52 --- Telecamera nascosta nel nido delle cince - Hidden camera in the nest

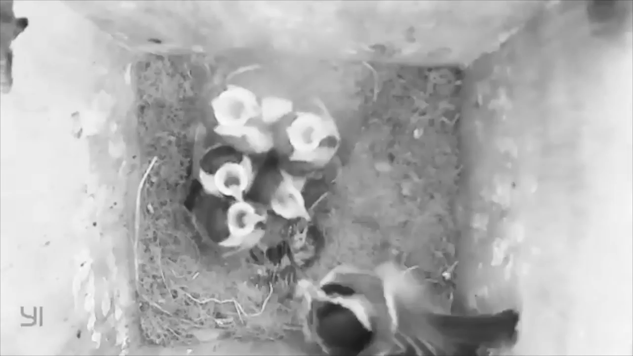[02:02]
corpicini dei poveri pulcini che erano mancati il maschio continuava ad alimentare gli